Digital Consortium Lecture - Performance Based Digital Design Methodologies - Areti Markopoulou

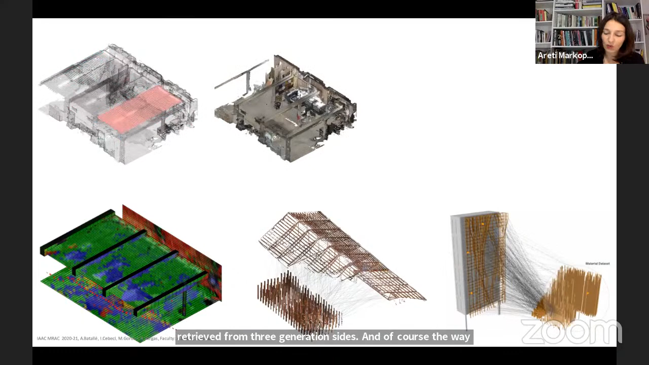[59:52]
and of course develop new structures while minimizing waste and maximizing efficiency.
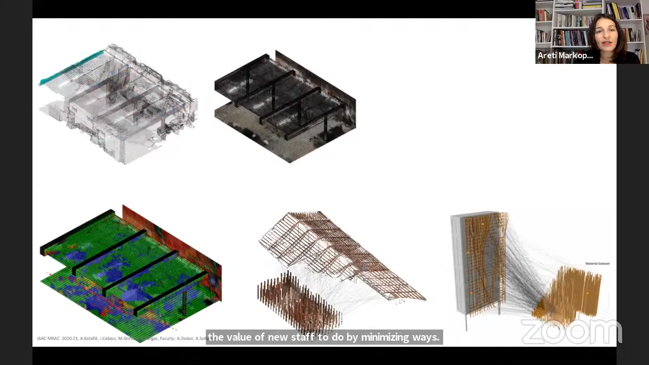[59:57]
So within this process, there are two types of data sets,
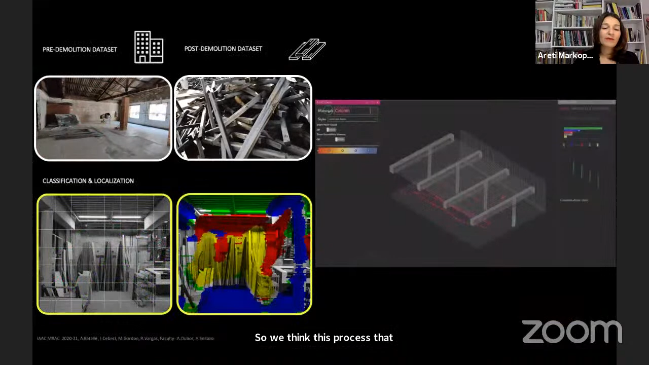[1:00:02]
one related to data scan in pre-demolition and a second data set related to post-demolition.
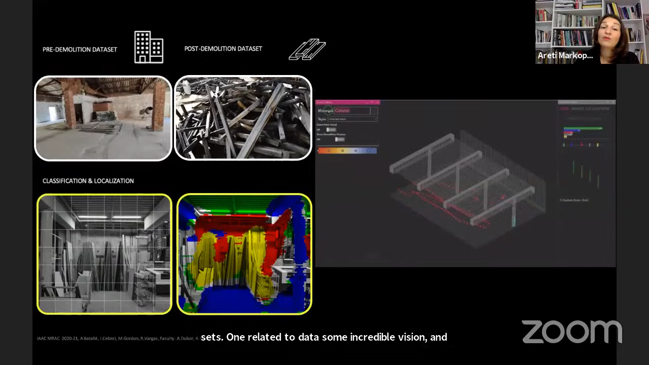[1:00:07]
An interface here in this video.
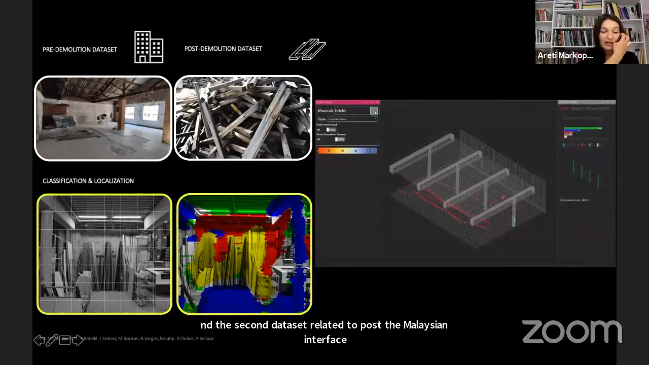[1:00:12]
And once processing these data sets through algorithms and computation, we're actually able to create categories of different building elements,
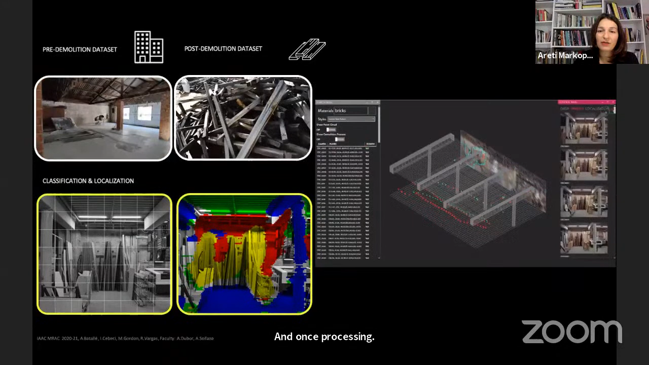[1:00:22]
as you can see in the interface, and materials such as concrete blocks, wooden beams, or brick walls, among others, that they can be reused in another building in the future.
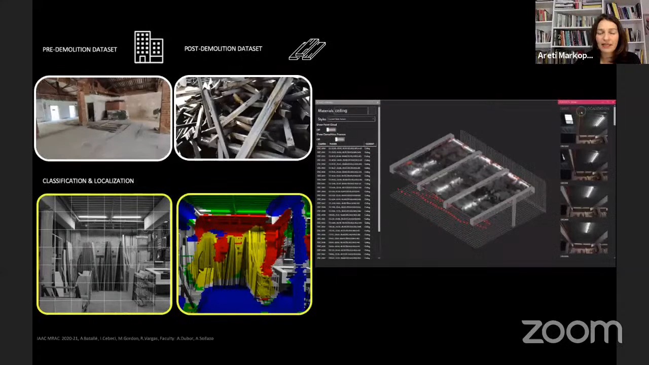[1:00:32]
So the three important steps of this process include building inspection,
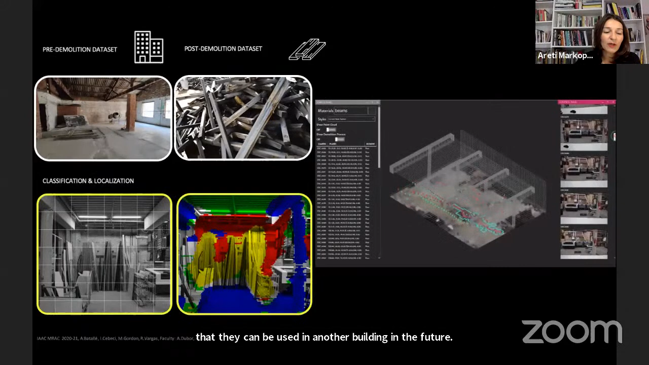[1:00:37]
on the one hand, with the aerial robots, as I was saying, using computer vision.
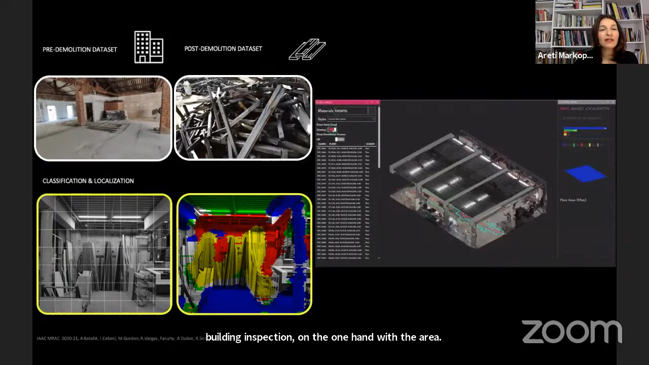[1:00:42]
Then the second step is classification and localization of that material stock.
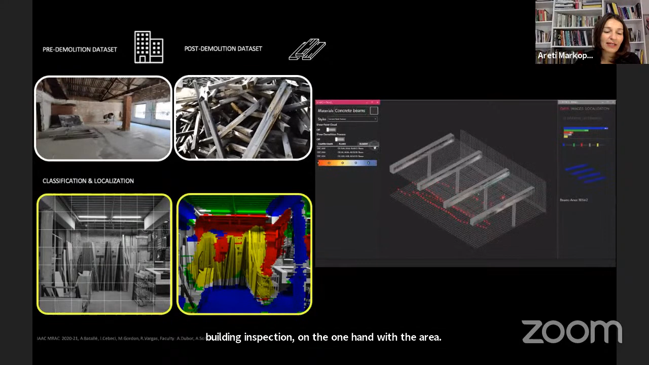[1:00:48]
And this we do it by using machine learning algorithms.
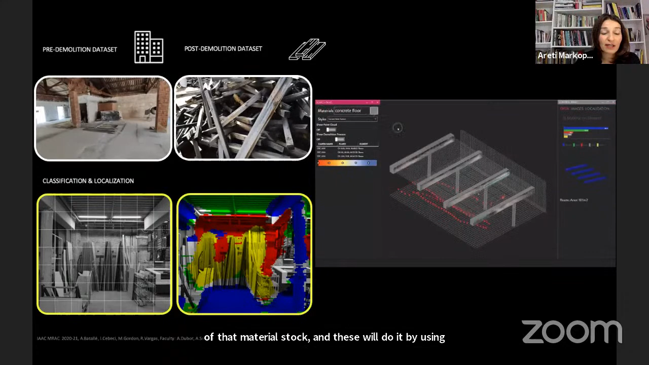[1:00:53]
And the third and last step is a
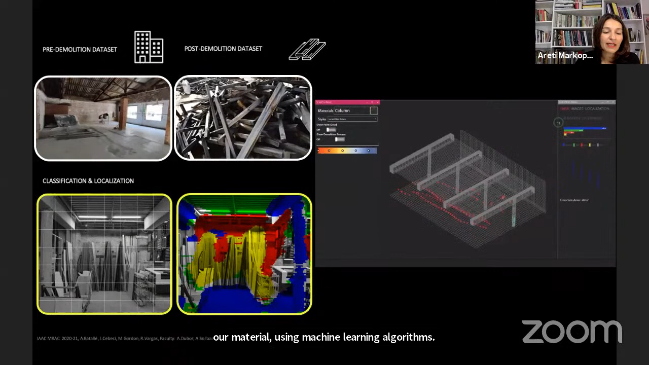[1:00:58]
geometry reconstruction based on the typology of the classification